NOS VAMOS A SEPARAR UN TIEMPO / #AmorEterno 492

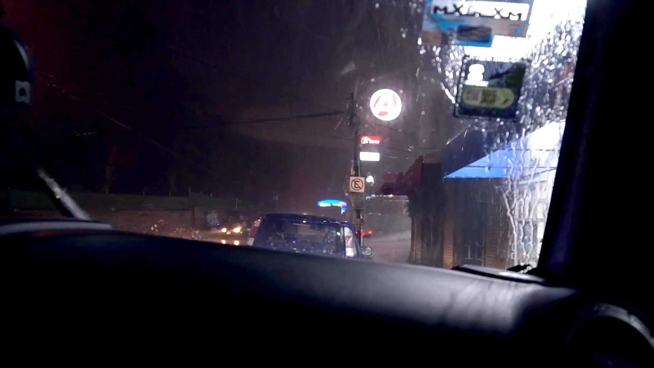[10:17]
tanto En la cámara Pero se escucha Cómo está lloviendo De intensamente Espera, Prucha Está súper irritada Pásalo ¿Aquí?